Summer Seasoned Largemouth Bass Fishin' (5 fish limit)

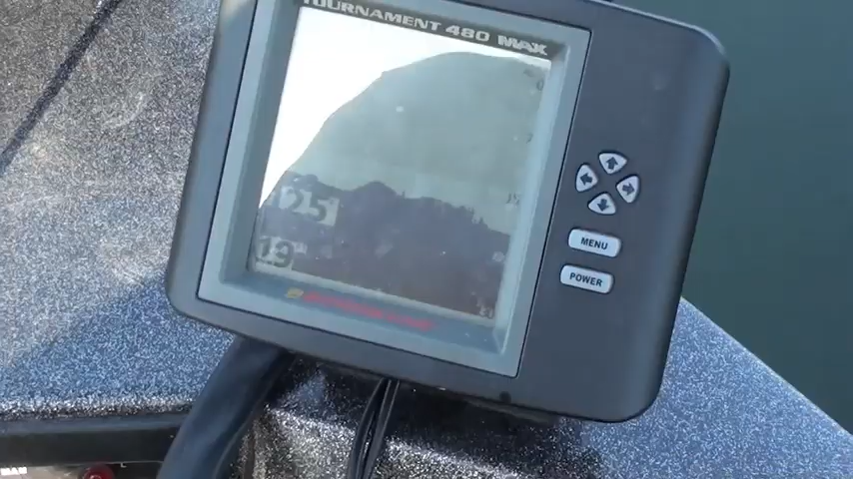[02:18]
it's all good stuff it's all transition stuff something different down there's a fish
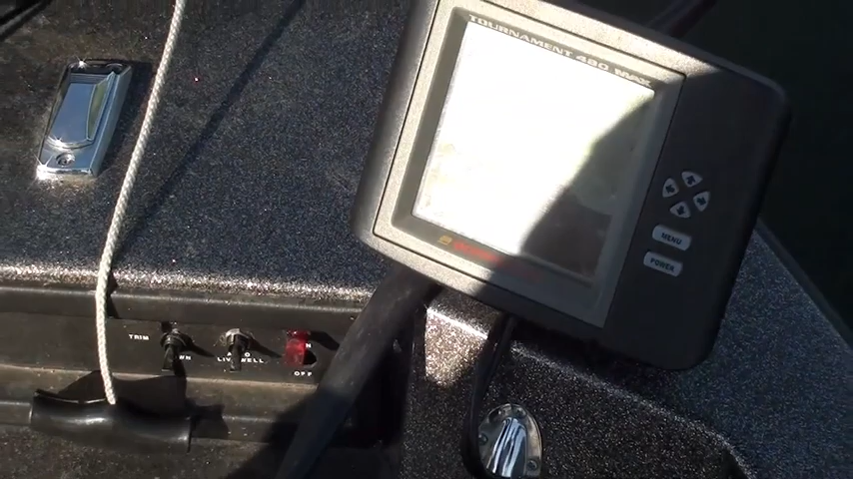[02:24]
to lay on stuff for food to hold in crawdads sculpin little catfish and
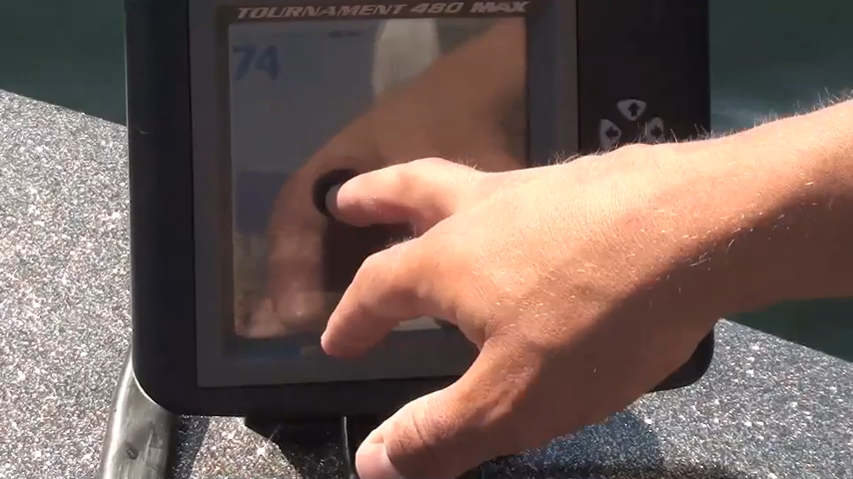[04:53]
on this rising down you got some rolling bottom um it gives these fish a lot of different places to hang out and